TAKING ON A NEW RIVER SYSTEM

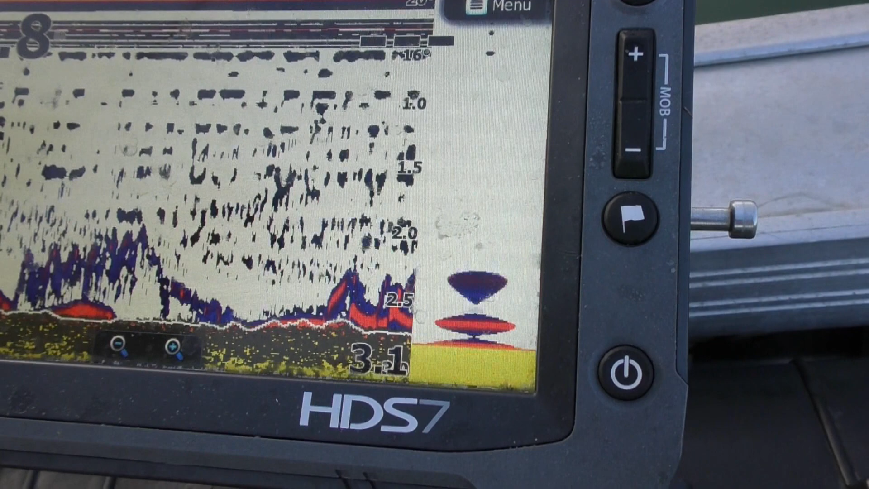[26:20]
come up again, it's dropped back down, it must be a little brim or something, for it to be doing that, it's on it, it's on it, nope, it's chased, come on, chase it up, nope, say it's a school of brim, there's a couple of fish there now, we're just about ready to run into it,
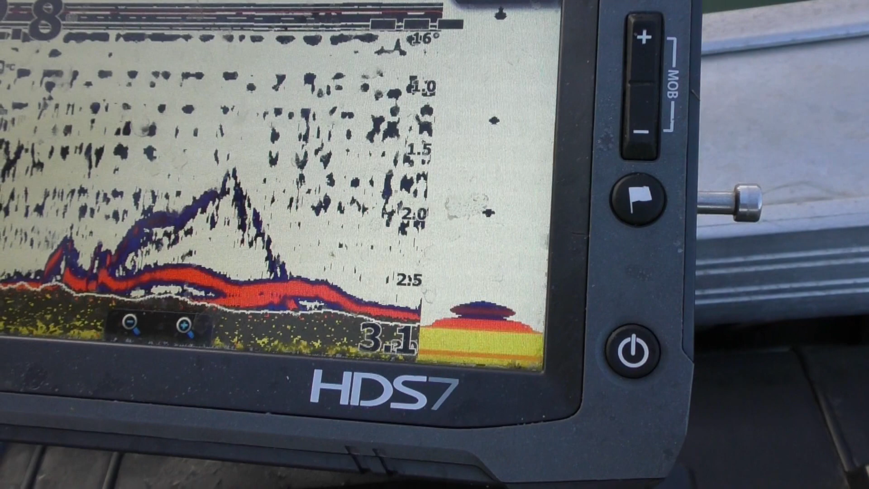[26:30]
if I had a blade or something, they might hit it, but right now, see the fish is still chasing it,
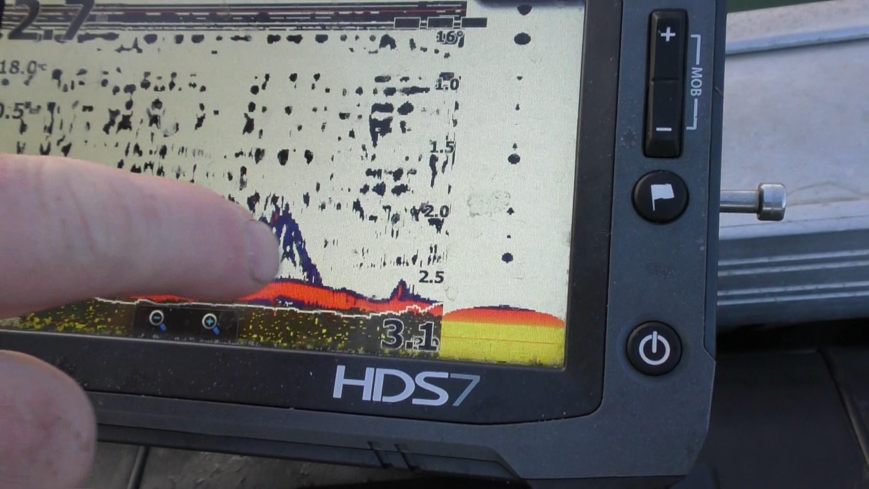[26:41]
you can see the red line, nope, it's not going to hit it,
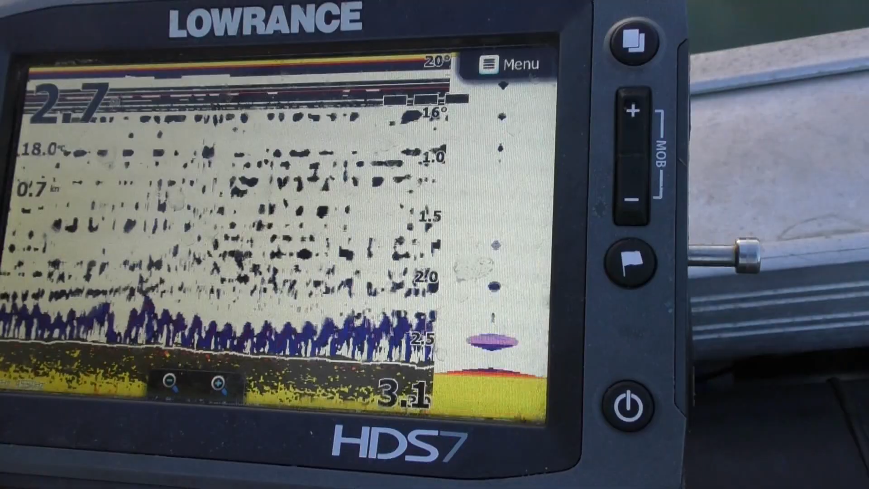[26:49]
so yeah,
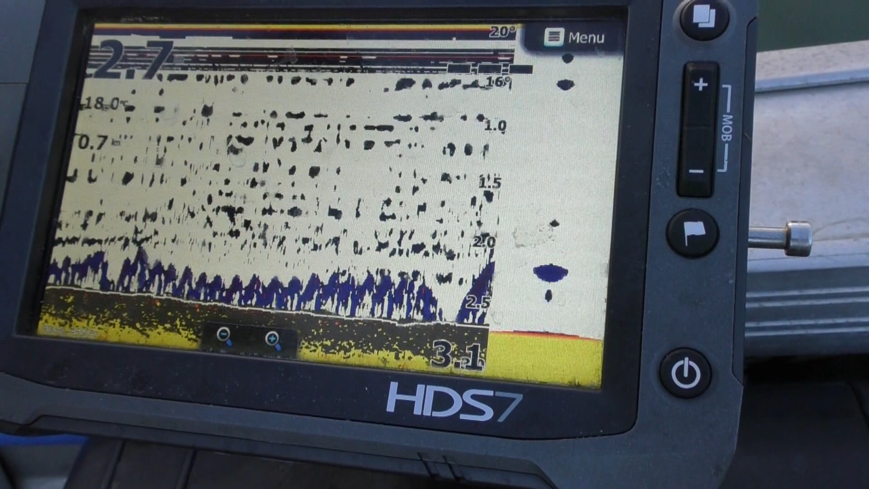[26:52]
so have a look in your advanced settings, there'll be a, on this,
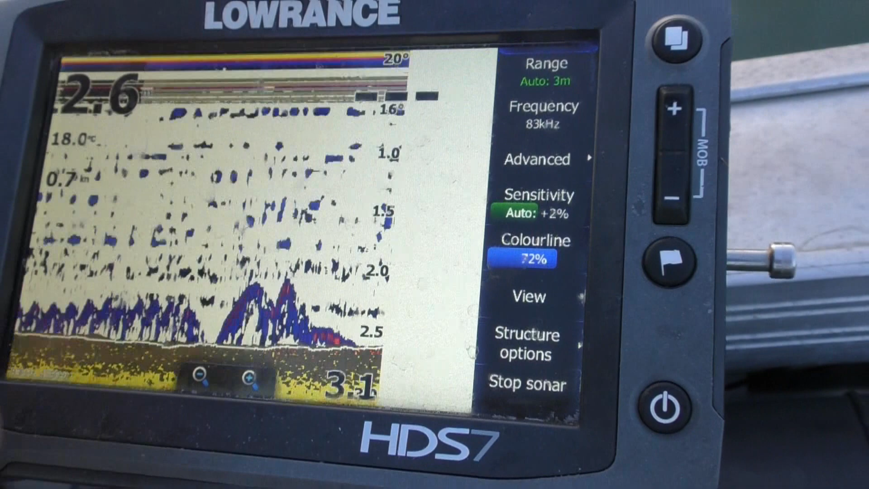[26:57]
On screen: water 18.0°C
I'll go to menu, I think it's in advanced,
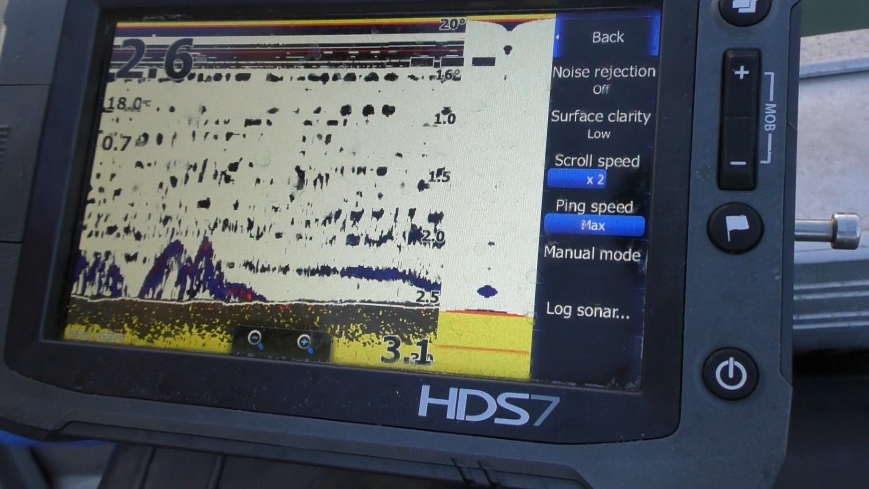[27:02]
just try and remember where I had it now, view, no, it was in my view,
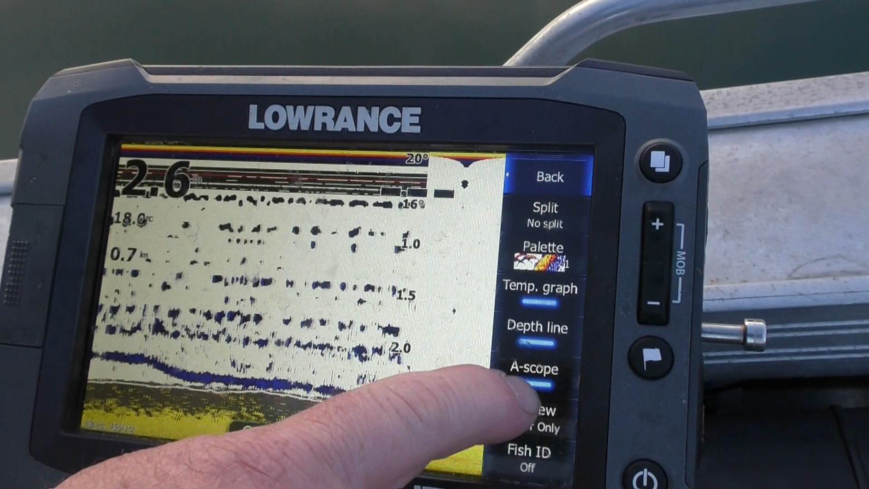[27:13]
so, nope, just, down, back, so there's a scope there,
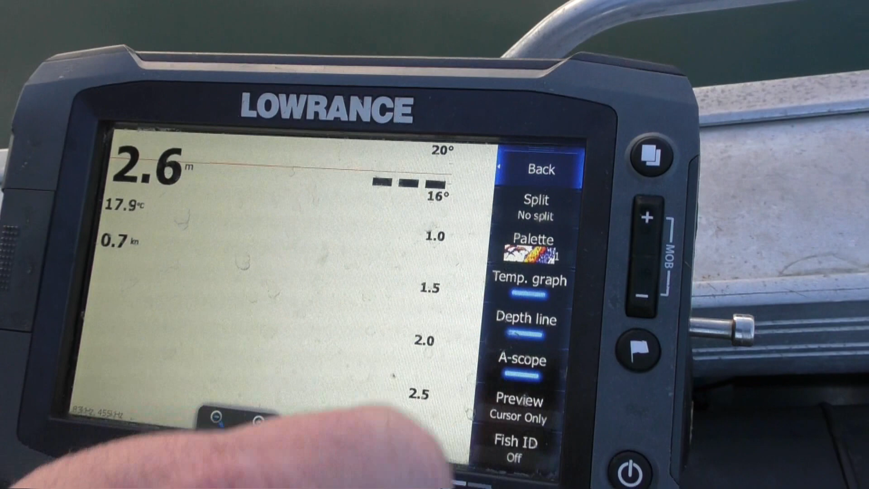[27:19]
On screen: depth 2.6 m, water 17.9°C
I hit it, turn it on, clear that,
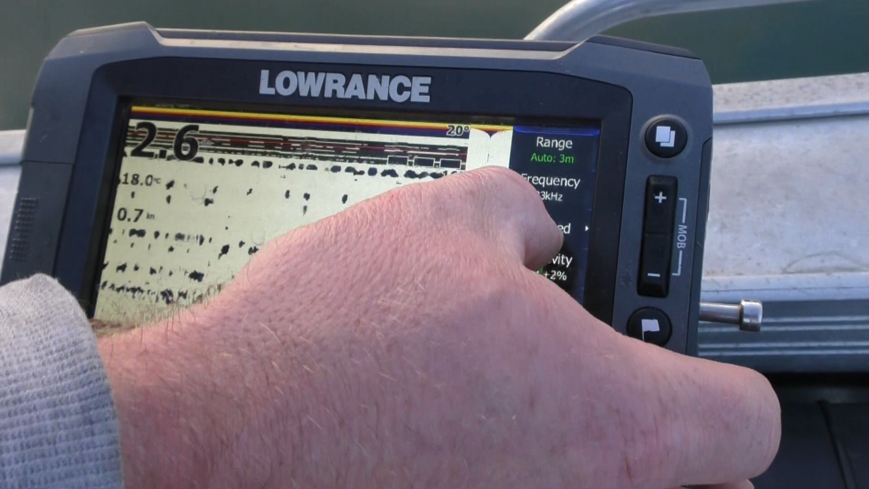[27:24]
On screen: water 18.0°C
there it is, it's back there again, so yeah, oh, there's a fish on it,
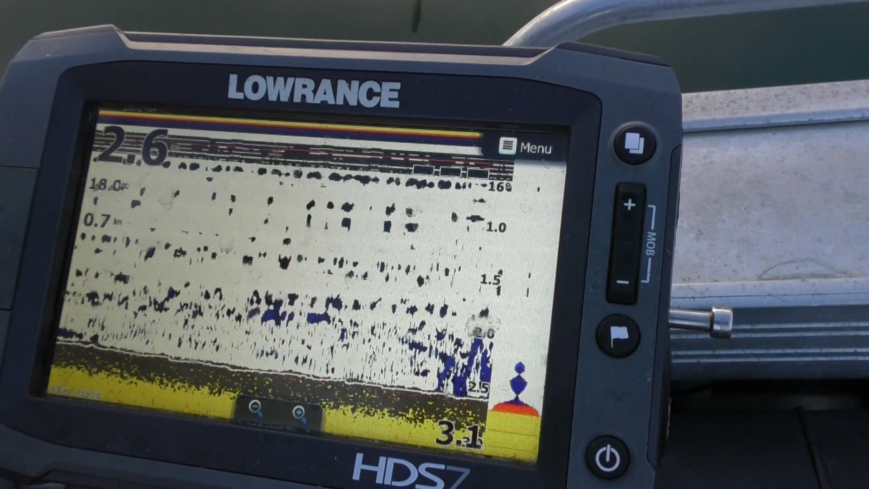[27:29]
we're about to hit the road Glen, yep, it's getting dark, we've got a little bit of a trip back,